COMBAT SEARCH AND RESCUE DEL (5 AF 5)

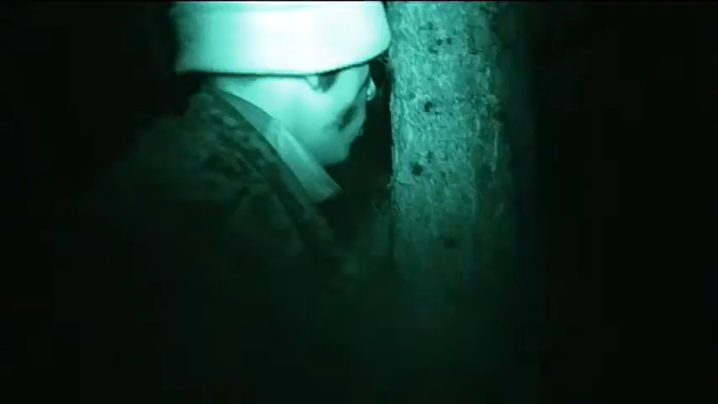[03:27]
Peter og Brian har ventet hele eftermiddagen på at få detaljer om, hvor de skal mødes med specialstyrkerne.
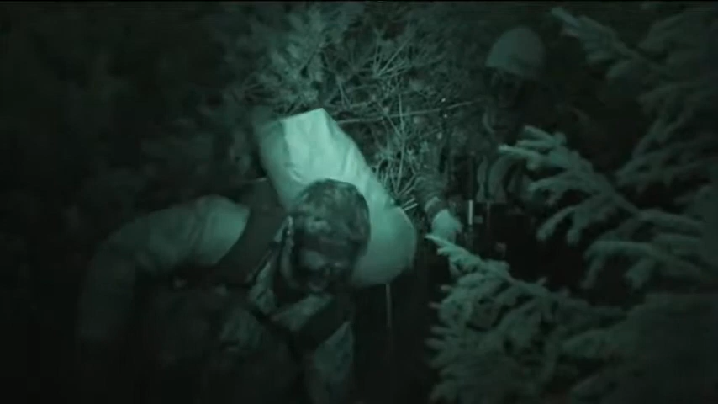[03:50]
Homer 3 er på vej ud til kursets sidste kontakt med specialstyrkerne. En procedur, som holdet nærmest kan i søvne.
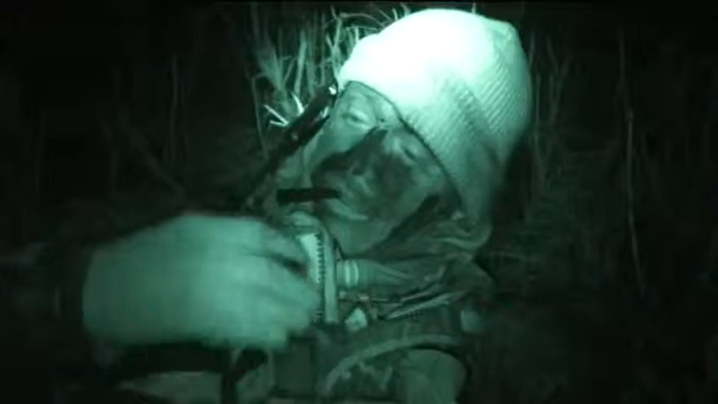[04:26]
Holdet burde nu befinde sig tæt på specialstyrkerne, men koordinaterne ser slet ikke ud til at passe.
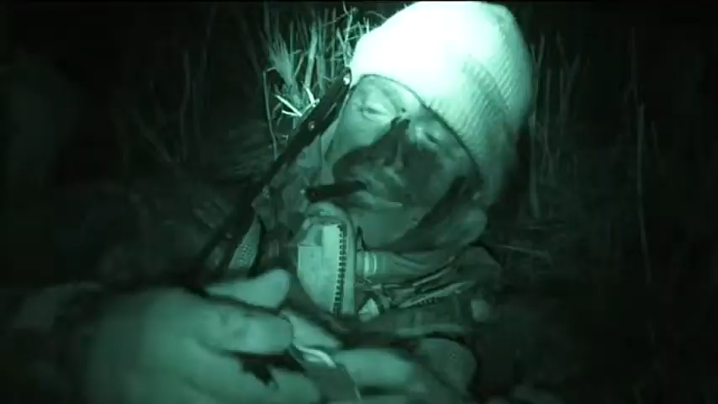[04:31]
Vi er åbenbart ikke på det rigtige sted.
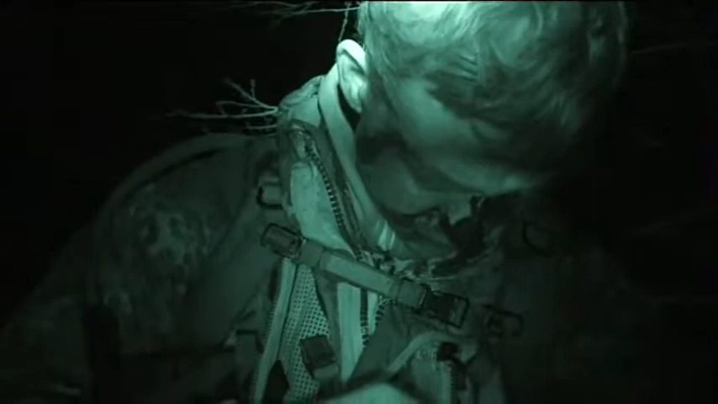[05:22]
Og Tobias er tålmodig med markeren, selvom det giver forsinkelse.
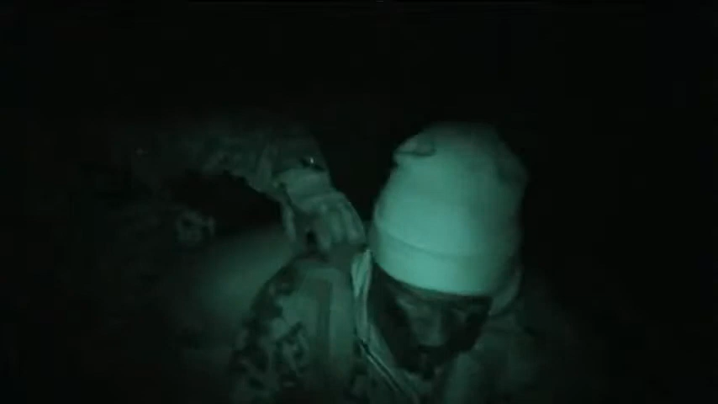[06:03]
Specialstyrkerne skal guide flyverne frem til det sted, hvor de vil blive samlet op af helikopteren. Nu er der kun et sidste lille ryg tilbage, før holdet bliver evakueret.
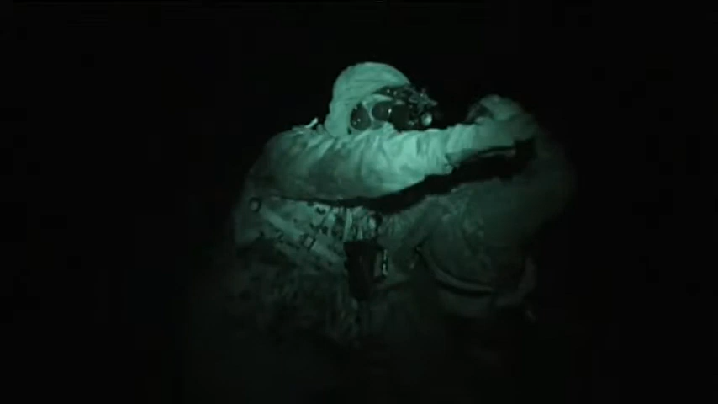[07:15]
er Thomas og Tobias endelig nået frem til specialstyrkerne. På trods af de store problemer lykkedes det Thomas at finde vej i nattemørket. Det er klart.
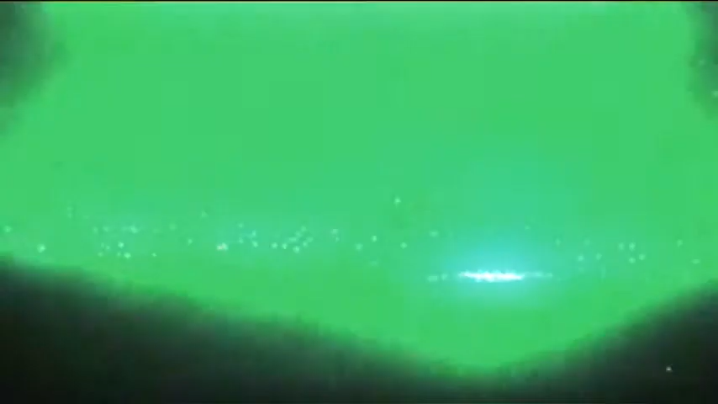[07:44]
Natten til fredag ankommer helikopterne i en lindstrøm med de evakuerede flyvere.
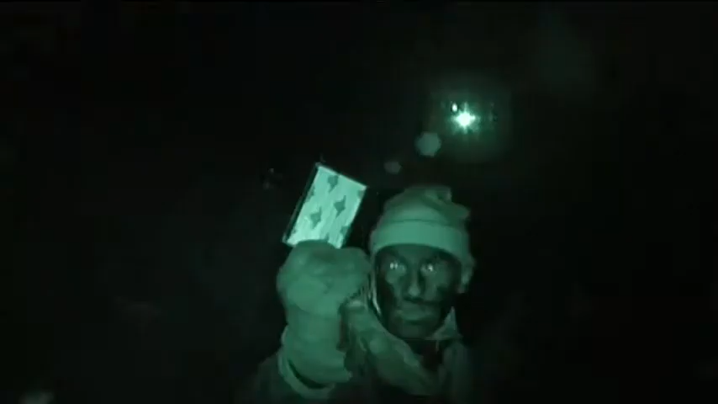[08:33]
Han er tilbagelagt de sidste otte kilometer helt alene, før specialstyrkerne samler ham op ude i skoven.